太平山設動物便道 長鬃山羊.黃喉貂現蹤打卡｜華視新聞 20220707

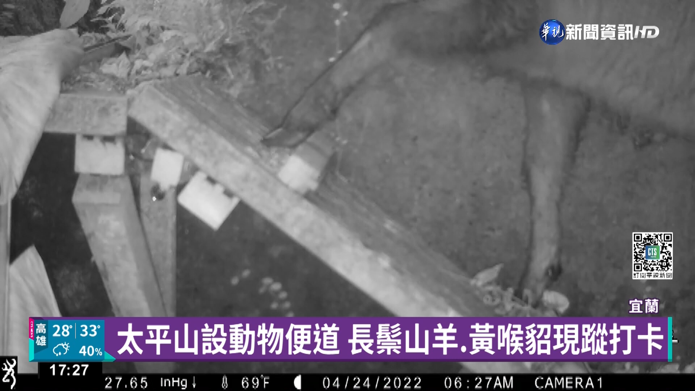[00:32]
小心翼翼的踏上階梯搖晃著身子 模樣可愛極了歷經了兩個月的觀察發現已經有超過20種動物利用就連少見的長宗山羊也獻蹤在去年度開始我們就在一鑽一線的沿線在這樣子的脊水井